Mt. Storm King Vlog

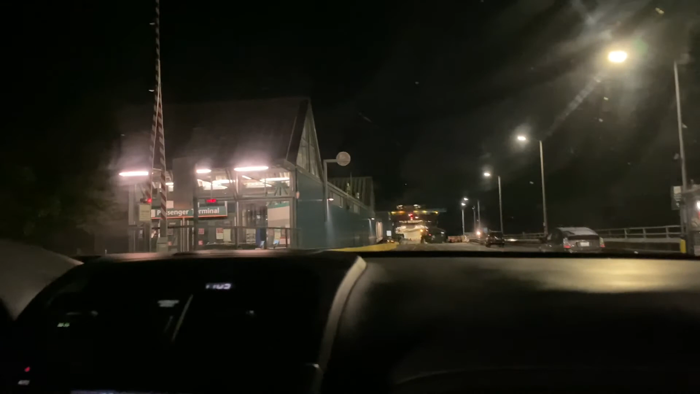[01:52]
Oh, there you go. Wait. Oh, go left. Yeah, okay.
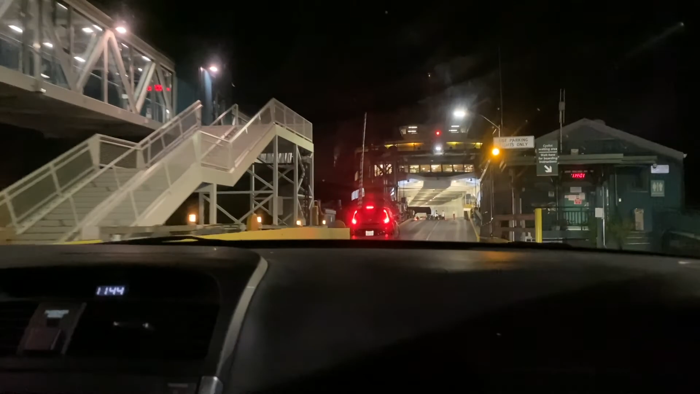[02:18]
I thought the lady was just there parked and just chilling. All right, it's currently 11:50.